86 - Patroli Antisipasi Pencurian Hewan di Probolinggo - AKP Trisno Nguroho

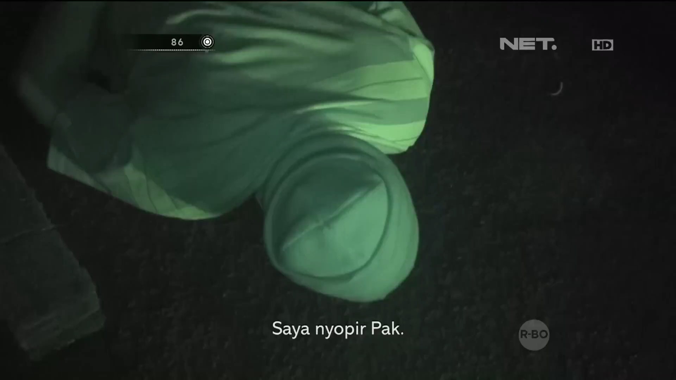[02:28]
saya nyopir pak saya nyopir pak saya nyopir aja pak saya nyopir dari mana dari lapangan pak,
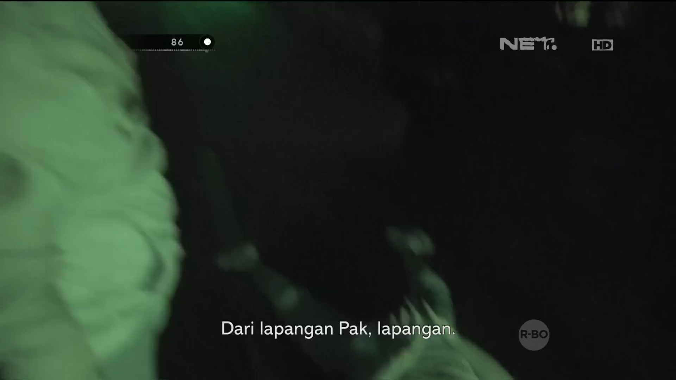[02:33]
lapangan lapangan mana lapangan itu sapi-sapa itu gak tau saya pak saya cuma dicuri nyuri, nyuri mana
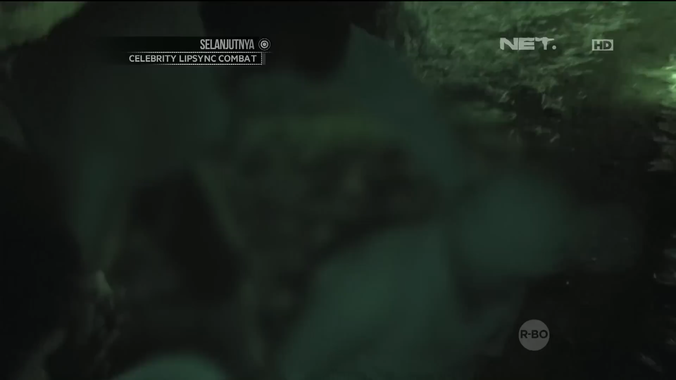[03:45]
nyopir pak di mana sapinya hei, gak tau saya pak hei, sapi, sapi, di mana
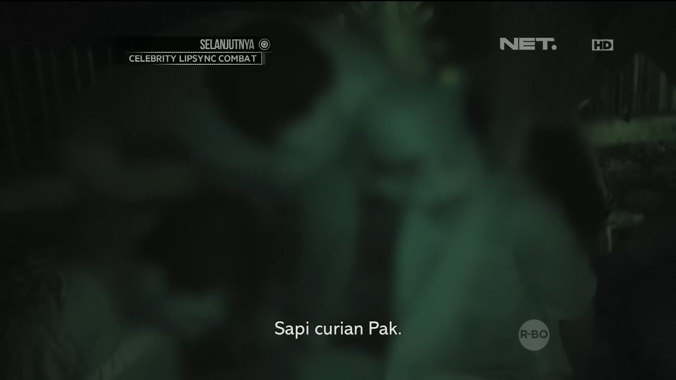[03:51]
hei hei sapi curian pak ya risau apa sapi jolongannya gak tau pak hei, kamu diem kamu diem,
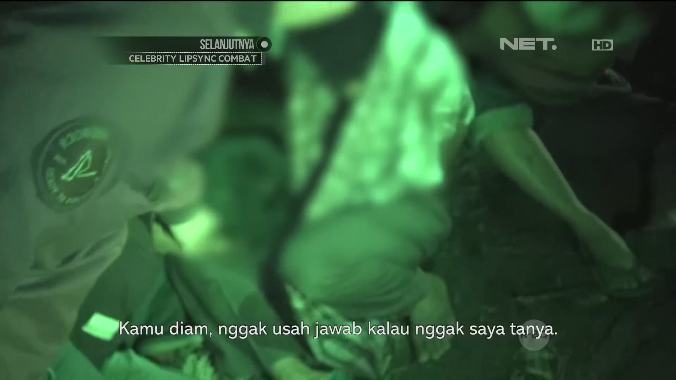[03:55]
saya jawab saya tanya ya hei, sapinya siapa itu sapinya jolongan apa bukan hei,
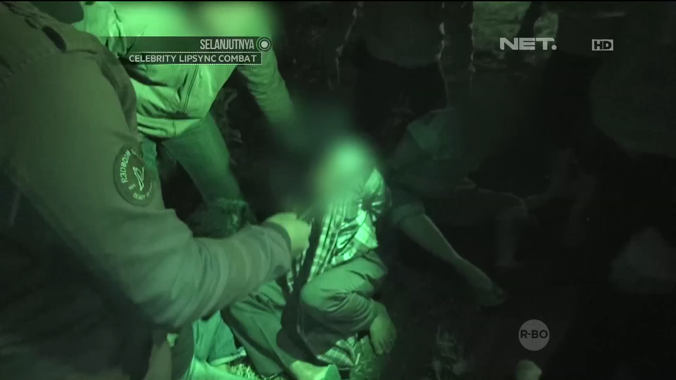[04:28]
eh, sapi, eh eh, ini buat apa ini?
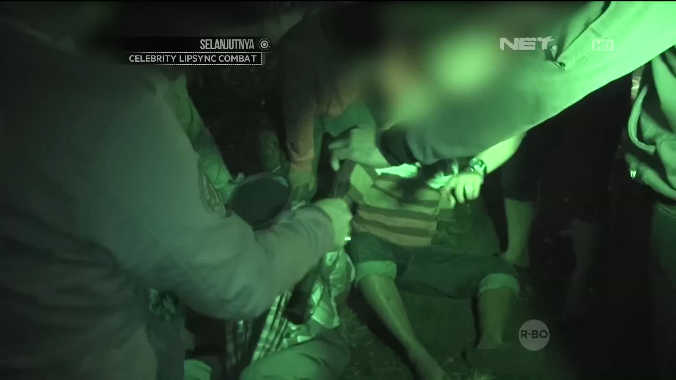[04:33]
ini buat apa ini? gak tau pak mengamankan pak eh? mengamankan apa? emankan apa?
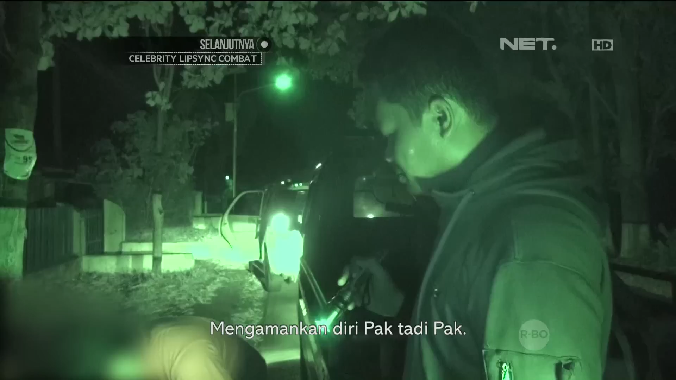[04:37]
emankan diri pak, tadi pak ini gak capek ini?
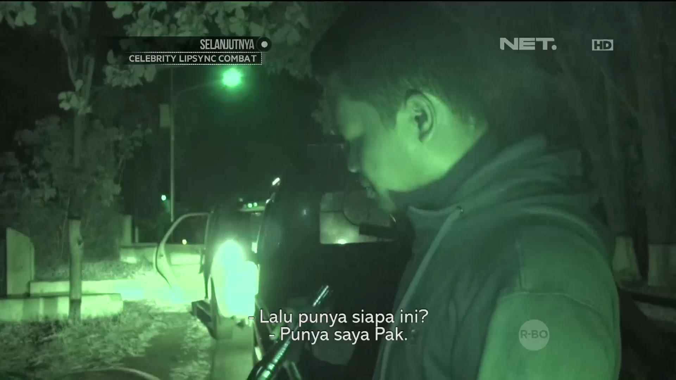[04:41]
gak saya pak ayo, bawa pak bawa ke bukti setelah kami mendapatkan barang bukti di TKP kemudian kita amankan Kemako